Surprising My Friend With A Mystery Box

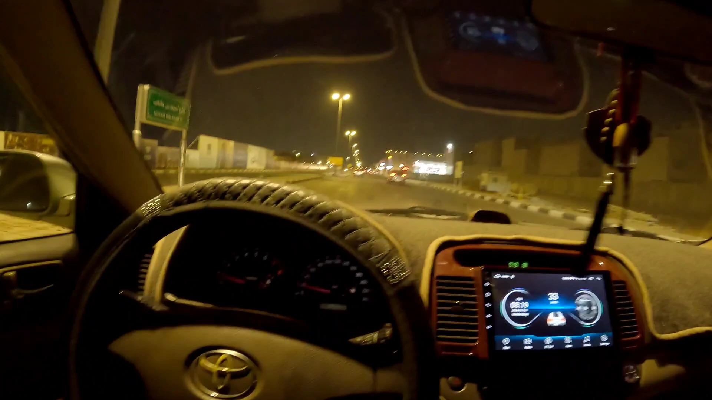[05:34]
स्पीड ब्रेकर भी रास्ते में आ जाते हैं यार, क्या किया जाए इनका। चलो खैर, चलो मैं आप लोगों को फिर मिलता हूँ सद्दाम भाई के आसपास वाले रोड पे, ताकि आप लोगों का ज़्यादा समय बर्बाद ना हो। बाकी जुड़े रहना इस वीडियो के साथ, आगे बहुत ख़तरनाक चीज़ें आने वाली हैं, मुझे भी नहीं पता।
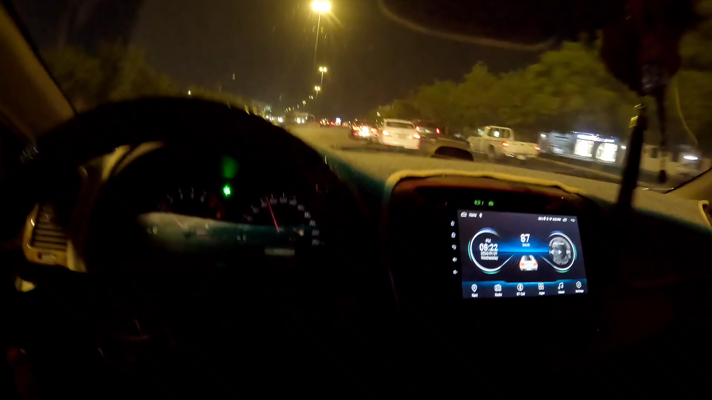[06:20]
वैसे स्पीड की लिमिट 110 है, तो हम लोग तो 94-95 पे 100 तक ही चल रहे हैं, तो सेफ्टी फर्स्ट। ओके गाइस, लव यू।
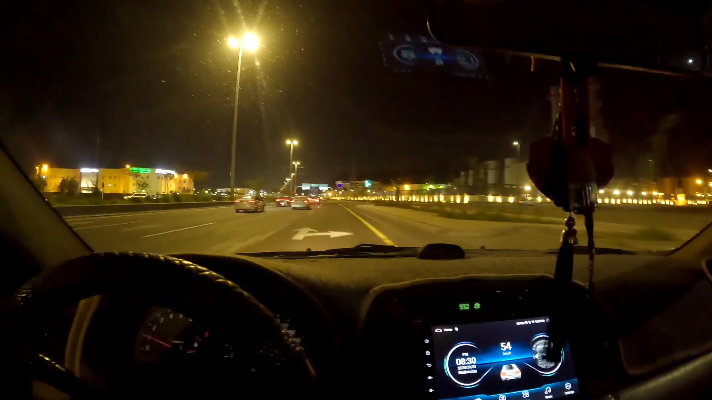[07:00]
लेकिन लड़कियों की ड्राइविंग इधर की माशाल्लाह ना, मतलब दाद देनी पड़ेगी, वो मैं दे नहीं सकता, इतनी अच्छी है, मतलब अल्हम्दुलिल्लाह।
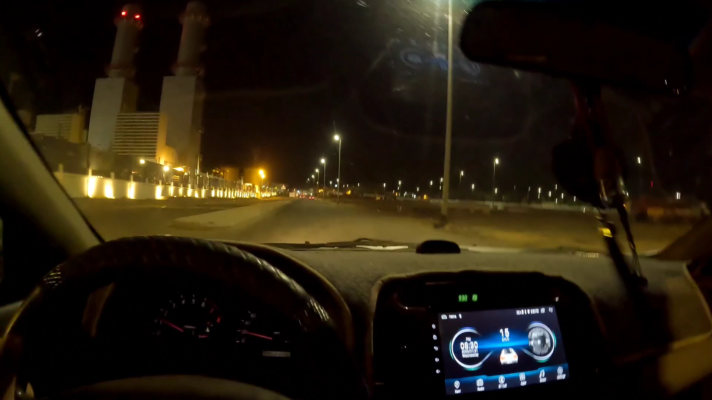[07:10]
कोई बात नहीं, चलता रहता है। सद्दाम भाई को फटाफट मैसेज करते हैं और बोलते हैं नीचे आ जाओ, क्योंकि थोड़ा आगे सद्दाम भाई का घर है। चलो, तो फाइनली आ गई सद्दाम भाई की गली,
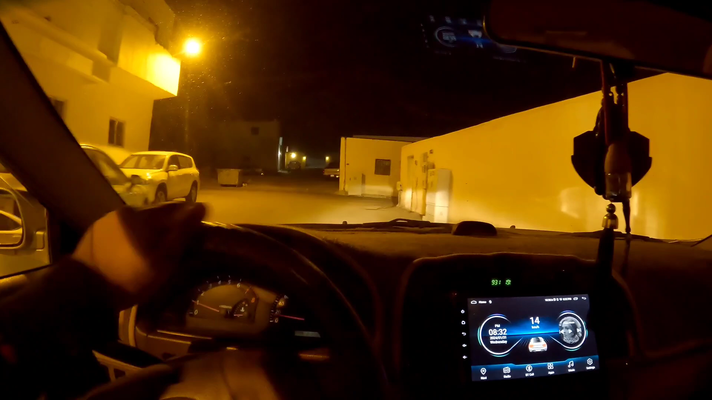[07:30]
और वो देखो बिल्ली कहाँ चली। यहाँ पे बहुत लोग और भी हैं खतरनाक किस्म के, इसलिए इस इलाके में सावधान होके चलना पड़ेगा।